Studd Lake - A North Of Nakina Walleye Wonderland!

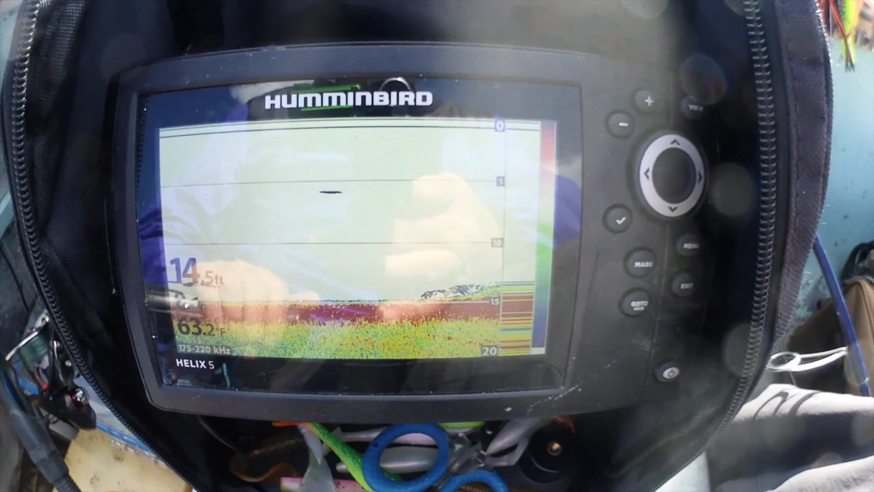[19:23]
On screen: water 63.2°F
14 feet of water right here there's fish here
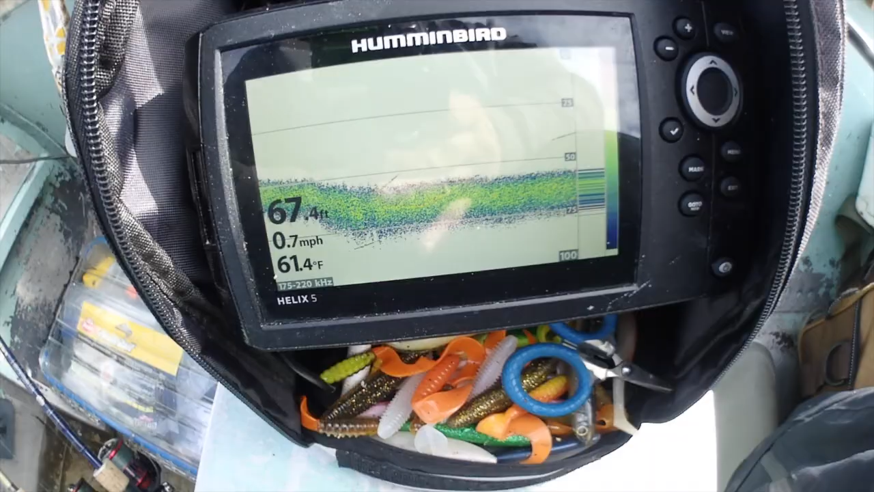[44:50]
On screen: depth 67.4 ft, water 61.4°F, speed 0.7 mph
but uh oh that's going right under the boat
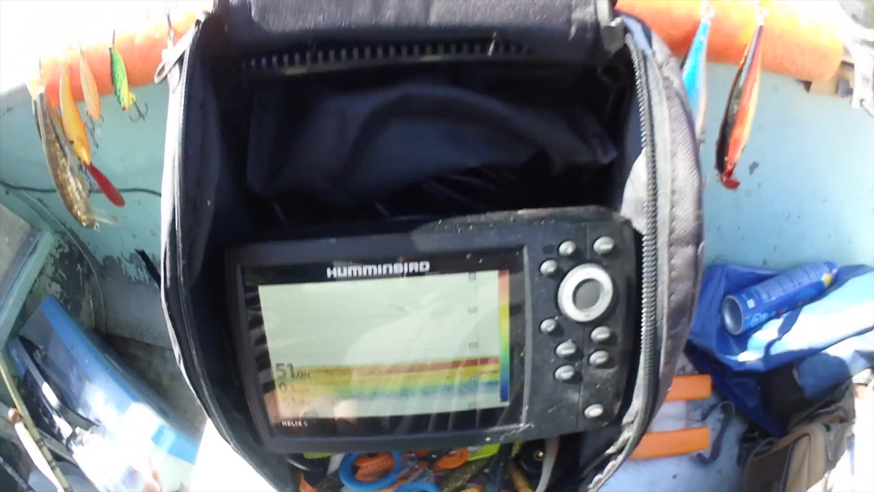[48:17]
it's just super deep along the stretch of strong deepest basin in the lake and it was in this area where we hooked the giant yesterday
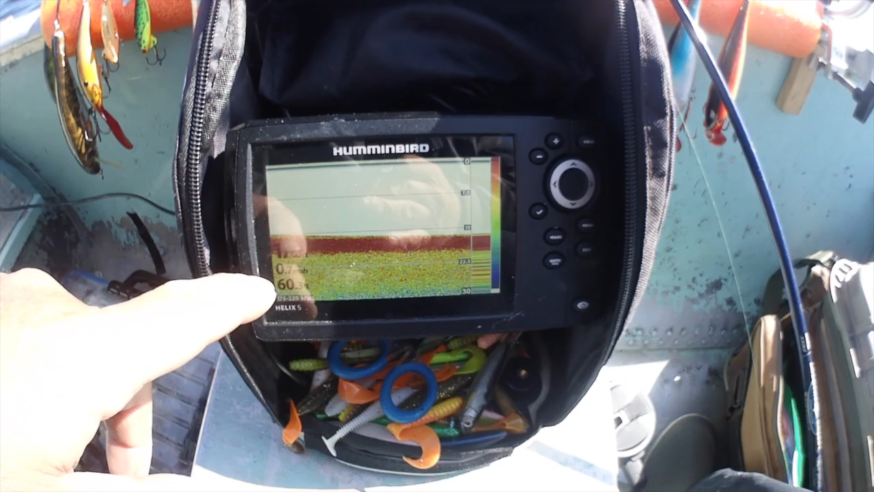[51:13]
got 60 degree water temperature when we first started it was 57